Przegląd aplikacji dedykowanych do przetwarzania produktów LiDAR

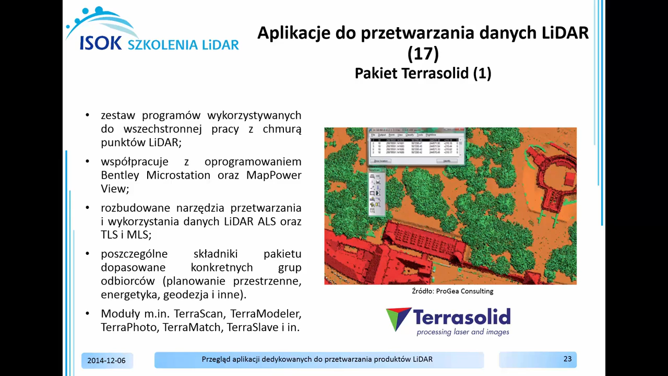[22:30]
Pakiet TerraSolid składa się z kilku aplikacji, spośród których najważniejsze w procesie przetwarzania danych ALS to TerraScan, TerraMatch, TerraModeler, TerraFoto, TerraSlave oraz TerraStereo. TerraScan jest podstawową aplikacją pakietu TerraSolid służącą do wczytywania, przetwarzania oraz eksportu i zapisu danych LIDAR. Aplikacja zawiera kilkanaście wbudowanych automatycznych algorytmów do klasyfikacji chmur punktów, zeskanowania laserowego oraz narzędzi do manualnej edycji wyników klasyfikacji.
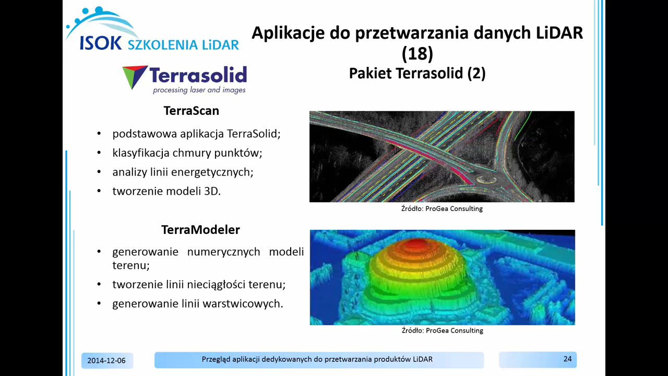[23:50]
jak i również posiada algorytmy służące do generowania linii warstwicowych. Dodatkowo zawiera opcję generowania aktywnego modelu tin, który ułatwia weryfikację danych lidar w aplikacji TerraScan. Aplikacja TerraFoto umożliwia przetwarzanie zdjęć cyfrowych, generowanie cyfrowej ortofotomapy oraz prawdziwej ortofotomapy. Dodatkowo zawiera funkcje pozwalające na teksturowanie modeli miast 3D ze zdjęć lotniczych wykonanych w nadirze oraz zdjęć ukośnych. TerraFoto umożliwia także tzw. kolorowanie, czyli nadawanie atrybutów RGB chmurze punktów,
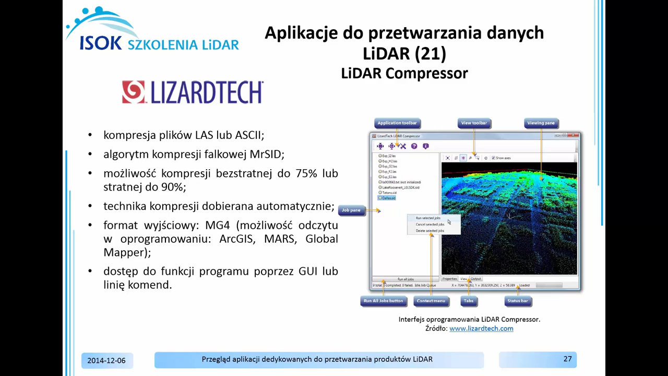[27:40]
przez LP360 czy też ARGIS firmy ESRI. Interfejs oprogramowania umożliwia planowanie kolejek prac oraz podgląd chmury punktów z możliwością zmiany skali. Aplikacja CityEngine jest produktem firmy ESRI.
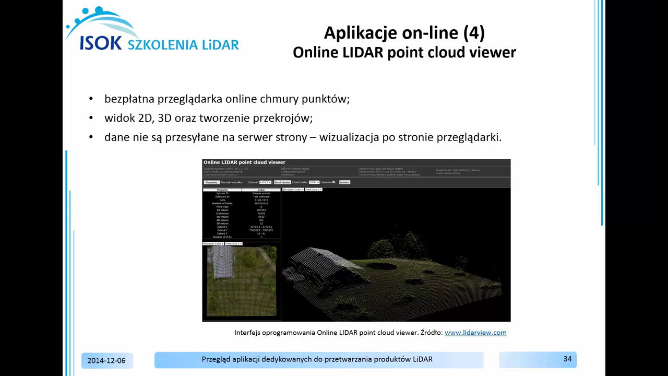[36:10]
wysokości, klasyfikacji oraz wartości RGB w oknie 2D i 3D. Należy podkreślić, że dane nie są przesyłane na serwer strony, ale wizualizacja jest po stronie przeglądarki. W bazie danych Oracle istnieją dwa modele składowania chmur punktów LIDAR.
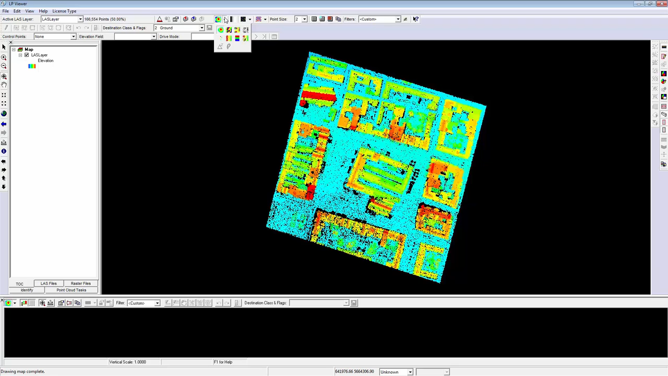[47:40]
tą aplikację możesz wizualizować chmurę punktów według klasyfikacji czy też wartości
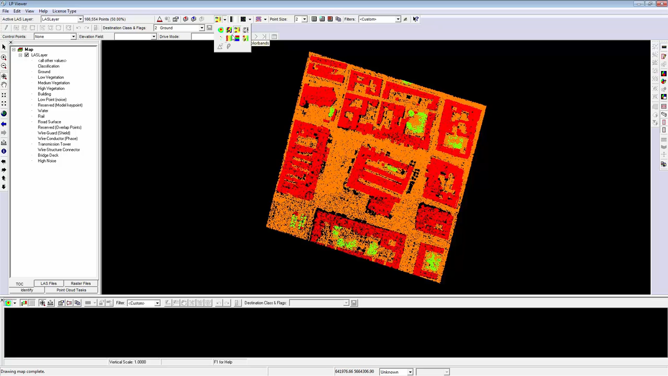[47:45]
RGB dostępnej w chmurze punktów pobranej z aplikacji
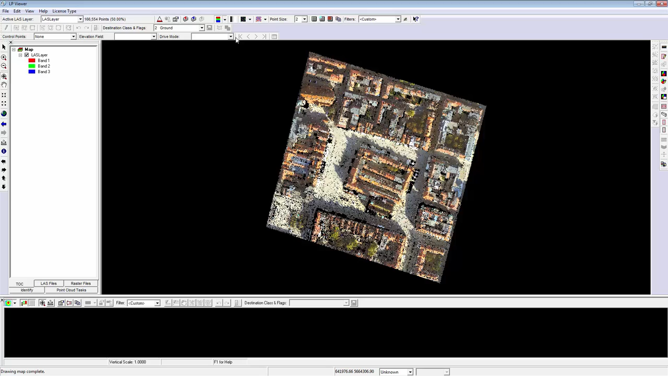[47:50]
List Distribution dodatkowo dokonywać filtracji widoku wyświetlając wyłącznie na przykład punkty klasy Grand i tworząc powierzchnię Thin
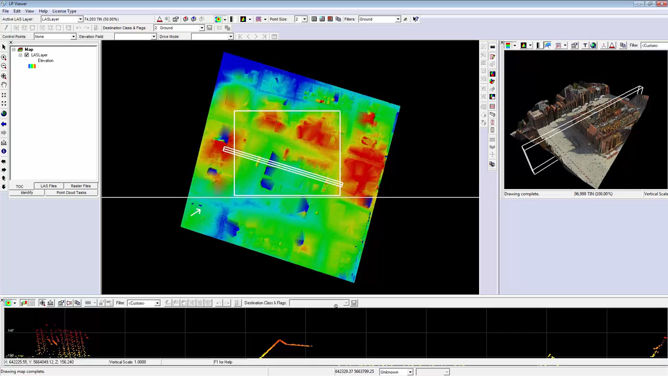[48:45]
podobnie jak w oknie 3D w różnych stylach wizualizacji dodatkowo w oknie profilu jest możliwość pomiaru odległości a także wysokości na przykład zadanego budynku wykorzystując aplikację LP360 viewer nie tylko możesz dokonywać dodawania danych lidar ale także dodawania plików shape
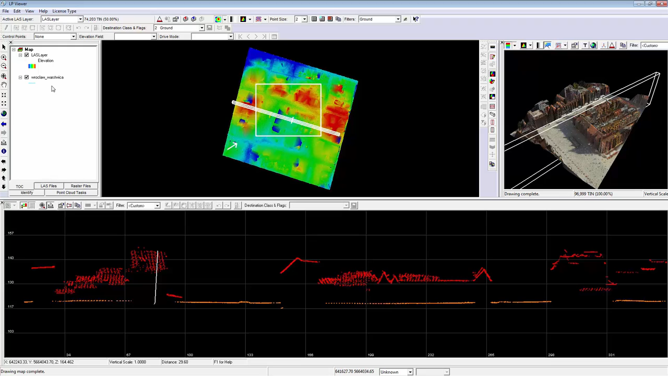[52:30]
które zostały wygenerowane w aplikacji Lease Distribution znajdują się już w aplikacji LP360 i z